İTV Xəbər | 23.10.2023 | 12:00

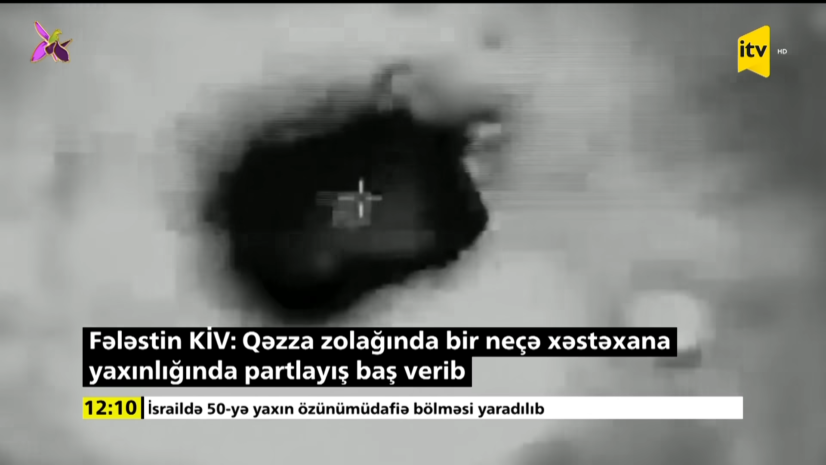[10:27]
İsrail hərbiçiləri ötən gecə Livanda silahlı qruplaşmanın mövqeyinə zərbələr indirib.
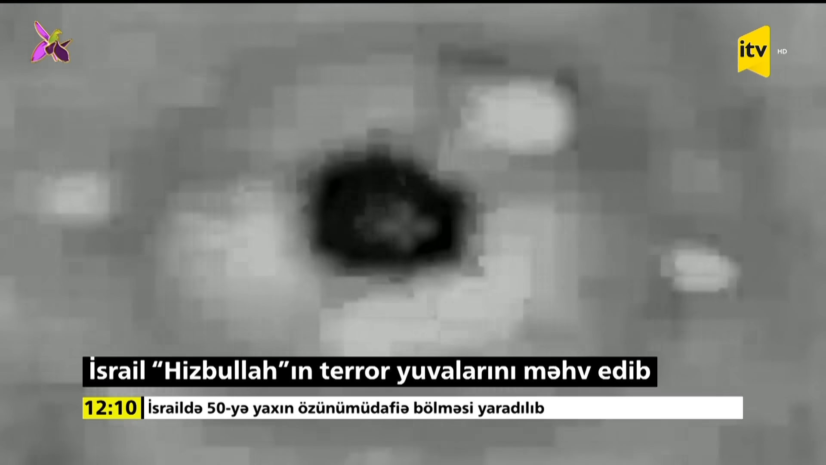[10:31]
Nəticədə Hizbullah təşkilatının iki terror güvası zərərsizləşdirilib.